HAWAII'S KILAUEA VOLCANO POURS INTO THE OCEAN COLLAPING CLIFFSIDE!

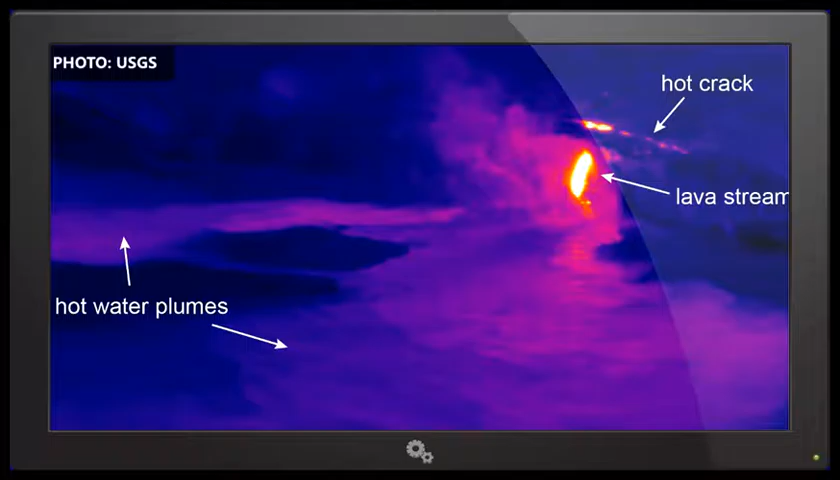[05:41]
Um, and currently what we saw, and we posted this on our webpage, a thermal image of that entry area is that, um, the sea cliff, a section of the sea cliff around in the immediate area of the ocean entry had a hot crack kind of parallel to the shore. That suggests that that block, that area around this, the ocean entry itself, um, could be, you know, very unstable and it could collapse.
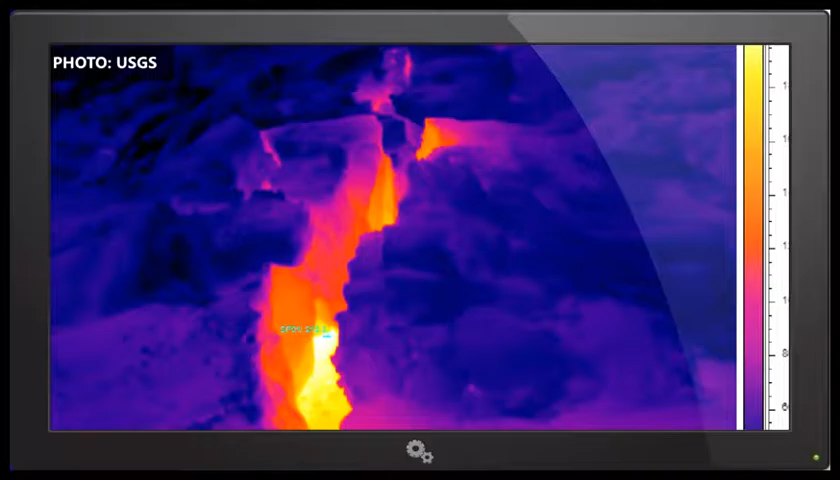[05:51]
So it's another reason, um, that people don't, you know, you don't want to get very close to the ocean energy entry.